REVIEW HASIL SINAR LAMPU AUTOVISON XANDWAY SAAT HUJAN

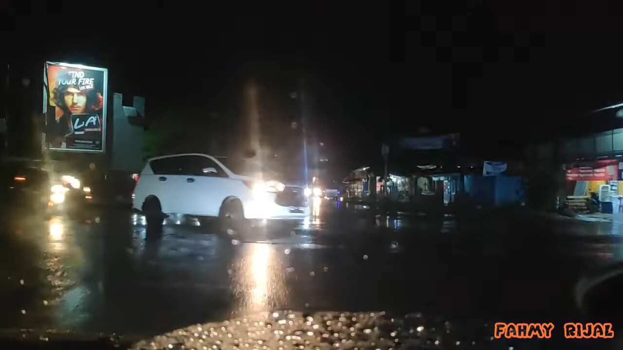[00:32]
dia bersimbangan oke yuk bismillah ini lampu udah terpasang dan hasilnya seperti ini untuk kaca film saya kurang tahu ini soalnya mobil ini beli second ini terpasang desainnya sporty tahun 2012
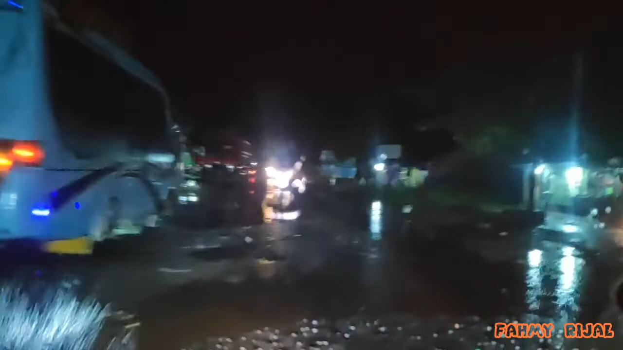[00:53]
aduh soalnya hancur nah ini ini pasti padat merayap intinya di video ini saya ingin memberitahu ke teman teman
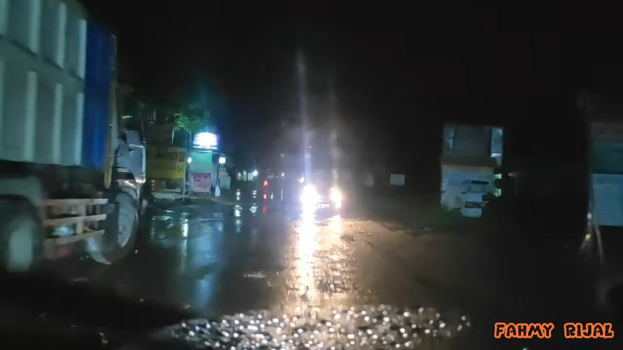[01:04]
bahwasanya hasil dari pencahayaan di pemasangan senway autovision senway autovision senway 30watt ini seperti ini hasilnya ini kalau saya matikan lampu utamanya nah ini ini lampu utama saya matikan saya hidupin nah seperti ini hasilnya bentar aduh celahnya hancur
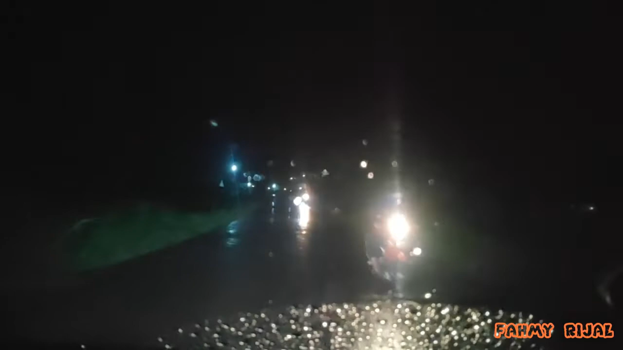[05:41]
waktu yang lalu saya cari merk Senway di Youtube baru ada satu reviewer lainnya masih merk Sen gitu mungkin ini eee pengembangan dari tipe Sen itu sendiri jadi Senway gitu mungkin sih ya mau pakai karbon P2 P3 juga saya ya pengen sih cuman dananya yang bikin menggela nafas panjang Senin Kemis ini jalan asfal ini jalan beton sekali lagi ya seperti itu ini mati ini hidup tapi kalau ketemu persimpangan seperti ini ini agak hilang hahaha
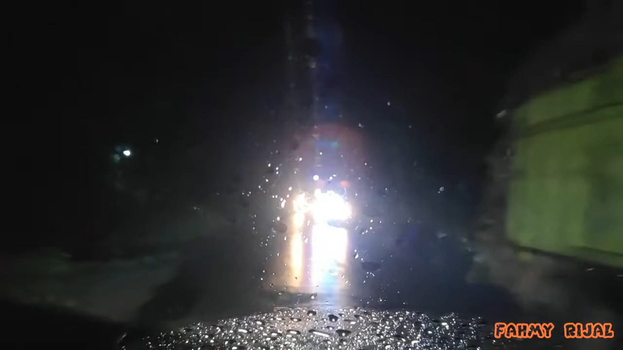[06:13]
aduh dalam cus nah ini montor itu kan udah LED sekarang tuh ya pengennya sih gak gak pengen ketinggalan lah hari
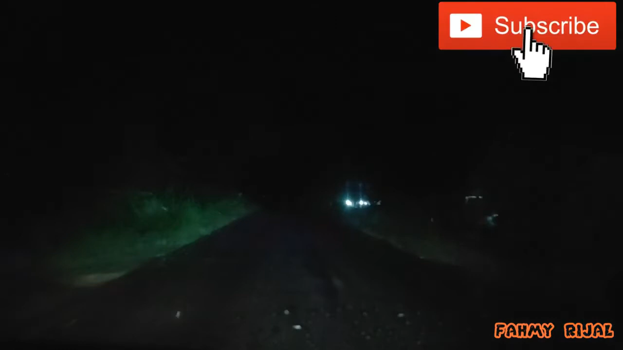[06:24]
gini harus halogen terus meskipun ada minusnya dia ketika hujan agak berkurang tapi pakai autofisien ini ya apa ya emang gak jelas banget tapi setidaknya tidak seperti brand-brand yang lainnya gitu loh maksud saya seperti itu menurut saya masih relevan banget sih tapi mungkin kalau yang yang tipe apa namanya tuh karbon P2 atau P3 itu mungkin kayaknya lebih jos lagi